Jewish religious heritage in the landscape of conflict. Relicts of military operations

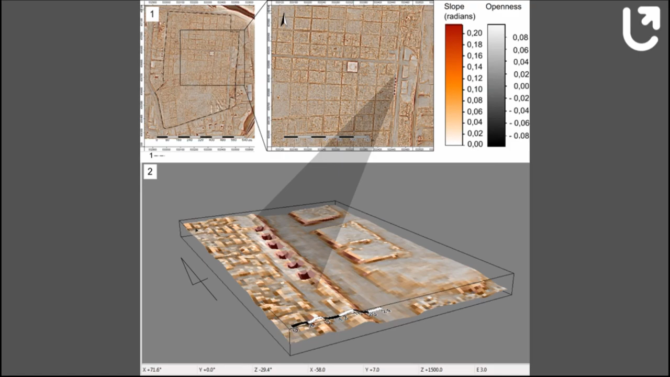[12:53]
these objects using, for example, a cross section through these objects. And then we can see the landscape of conflict and the landscape of the cemetery in a different way. So this is the visualization of the data using